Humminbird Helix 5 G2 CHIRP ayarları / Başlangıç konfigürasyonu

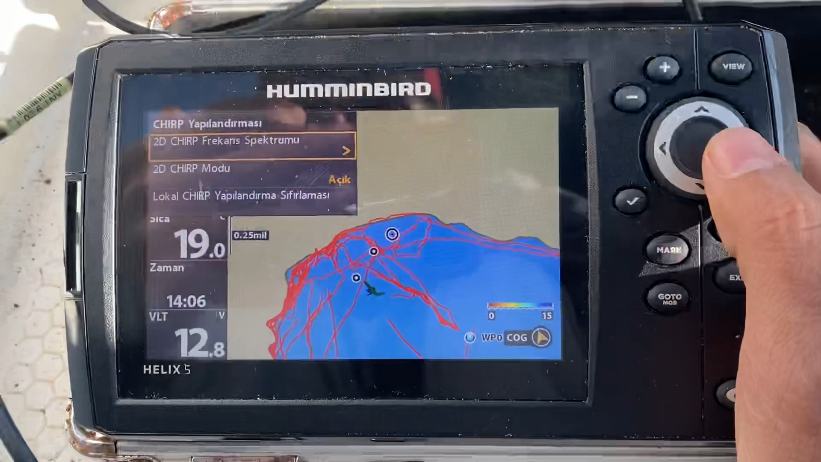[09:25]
2D çöp frekans spektrumu Bende 75,
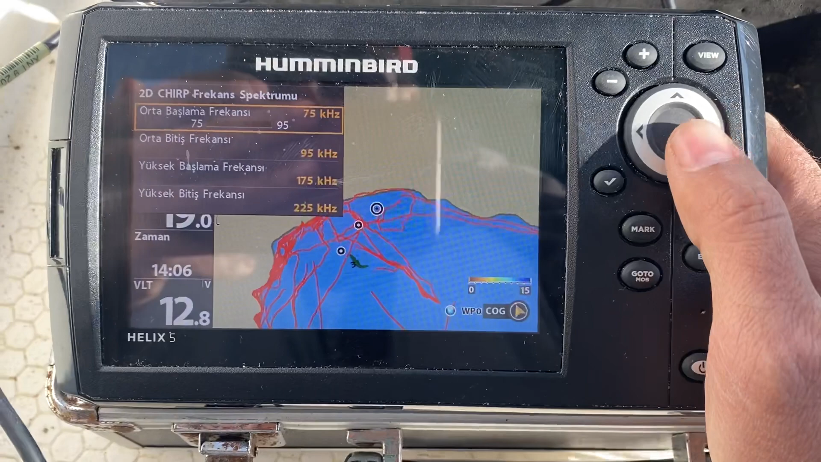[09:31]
95, 175 ve 225 olarak Ayarlı. Buradan geri dönüş yok. Ne varmışım. 2D çöp modu açık.
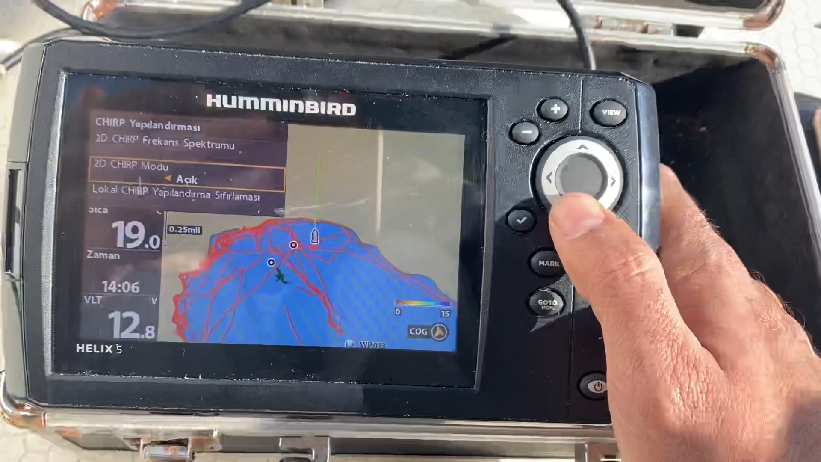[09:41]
Bu da çöp yapılandırmasını Varsayılan değerlere döndüren kısım.
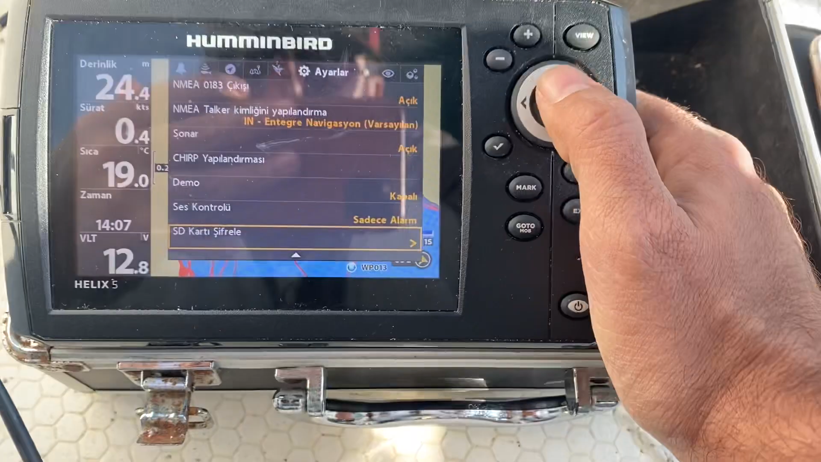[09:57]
On screen: depth 24.4 m, water 19.0°C
Burada içinde takılı olan SD kartı şifreleyebiliyoruz.
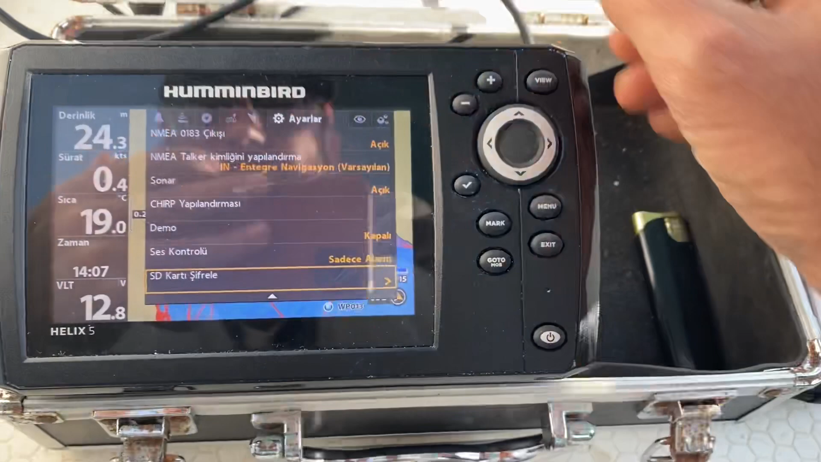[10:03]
On screen: depth 24.3 m, water 19.0°C, speed 0.4 kn
Benimkinin içinde bir SD kart var ama Ben bunu yazılım güncellemesi Yapmak için takmıştım. Bir de İşaret koyduğum Şu waypoint Arkada gözüküyor.
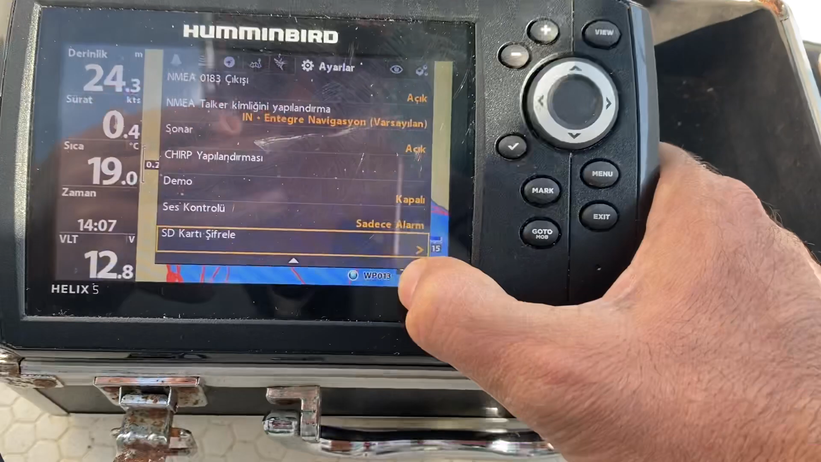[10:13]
On screen: depth 24.3 m, water 19.0°C, speed 0.4 kn
Bu waypointleri Falan ben Hafıza kartıma kaydediyorum.
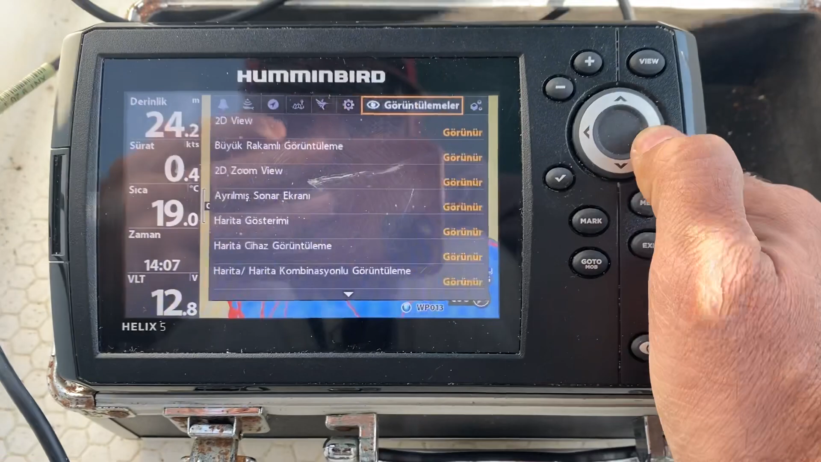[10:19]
On screen: depth 24.2 m, water 19.0°C
Görüntülemeler. Bu da Şu ana ekranda Nelerin görüntüleneceğini Falan gösteriyor.
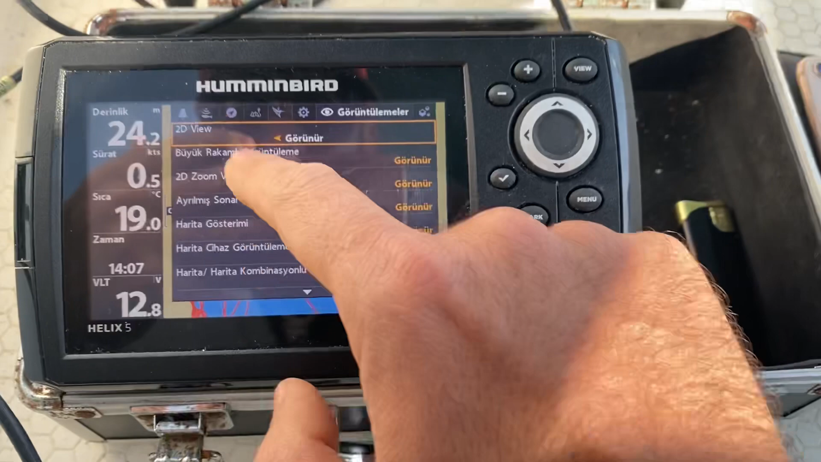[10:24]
On screen: depth 24.2 m, water 19.0°C
2D view açık. Büyük rakamlı Görüntüleme Benle görünür.
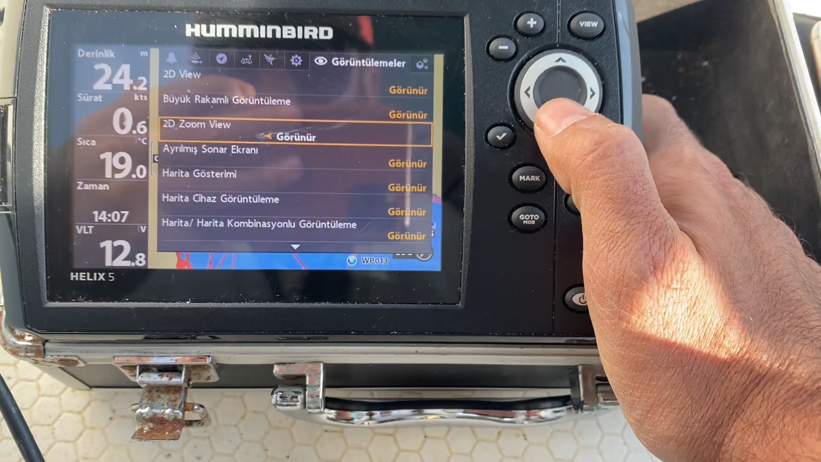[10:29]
On screen: water 19.0°C
Harita gösterimi Kapalı olan herhangi bir şey var mı Ona bakayım.
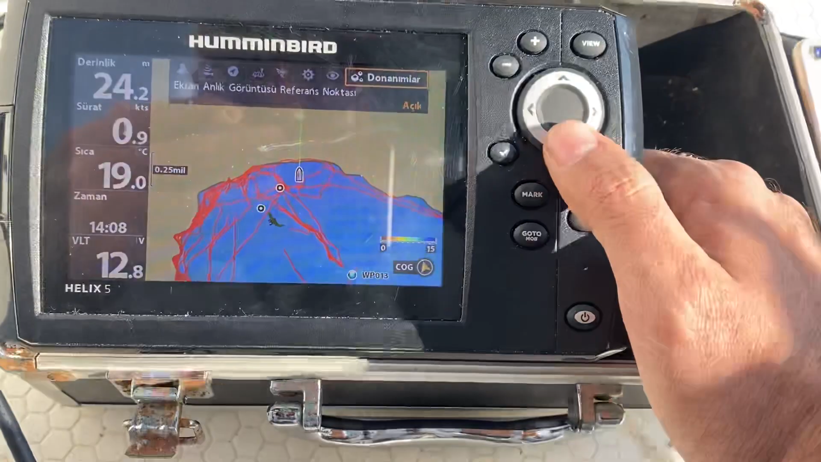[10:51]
On screen: depth 24.2 m, water 19.0°C, speed 0.9 kn
Anlık Ne bu? Bunu da ben bilmiyorum. Şu an açık olarak işaretlemişim.
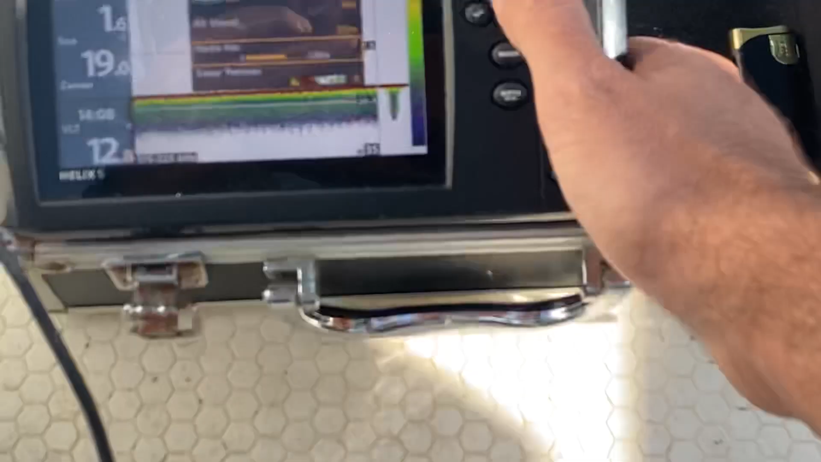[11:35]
Harita hızlı kısmı Bende şu an 7'de Ben az önce seyir yaptığım için Bunu 7'ye getirmiştim. Bunu ben Tekneyi akara bıraktığımda 2-3 falan yapıyorum.
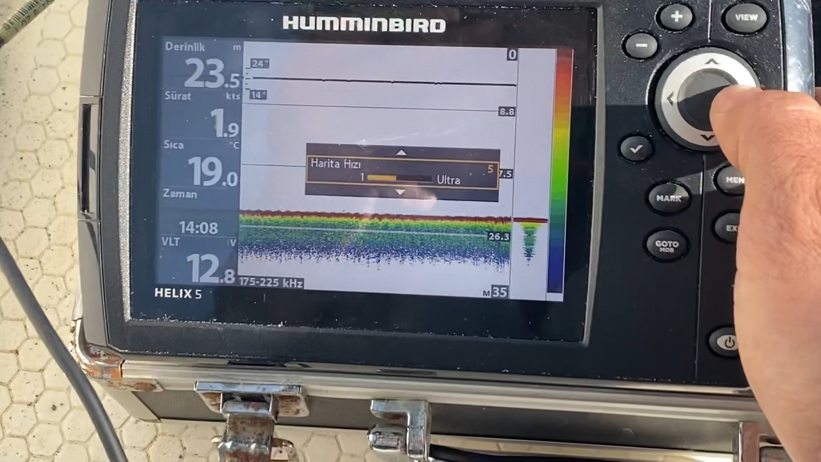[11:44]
On screen: depth 23.5 m, water 19.0°C, speed 1.9 kn
Tekne hızlandıkça Bunu daha hızlıya getiriyorum ki
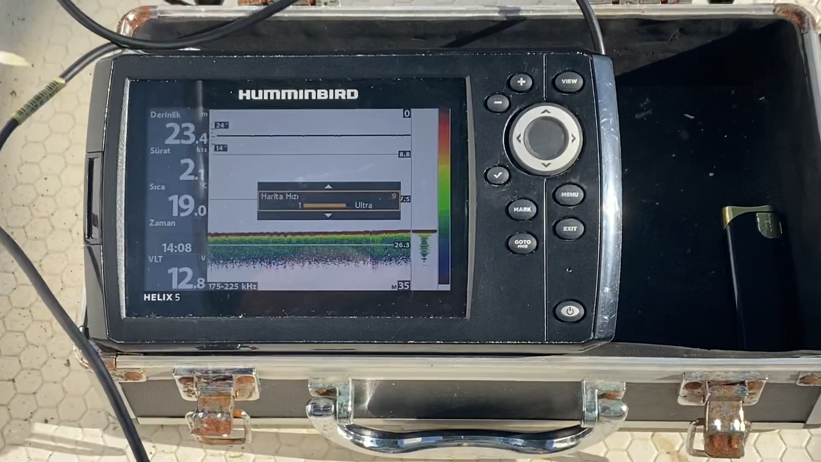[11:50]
Altta gördüğümüz Balıkları vesaireleri Direkt bize gösterebilsin diye